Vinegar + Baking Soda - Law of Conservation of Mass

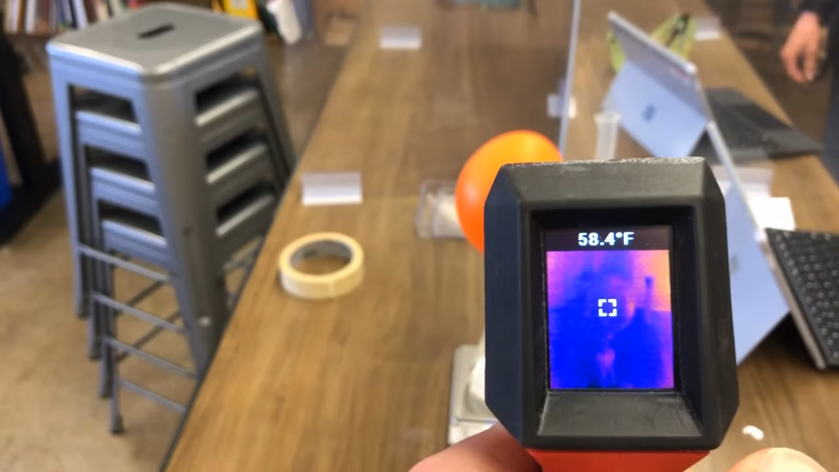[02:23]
On screen: spot 58.4°F
the reaction it's about 58 degrees Fahrenheit.
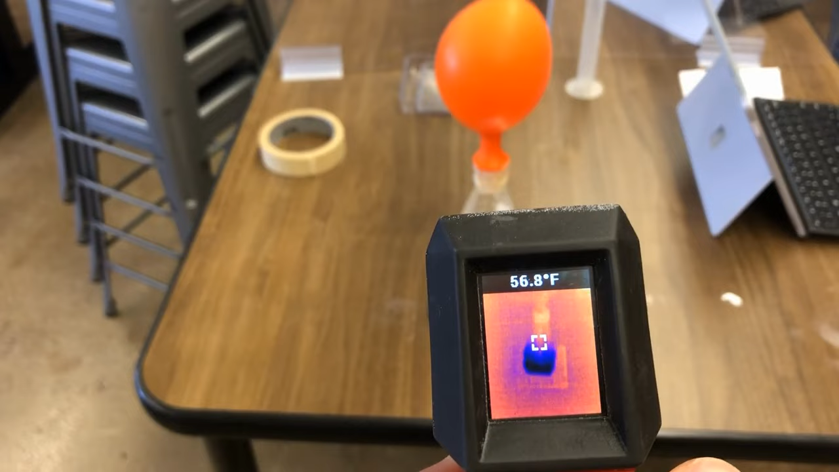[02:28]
On screen: spot 56.8°F
So make sure you also include that data in your science notebook slide and then look and see if this is an indicator of a chemical reaction current but we wanted to measure the balloon.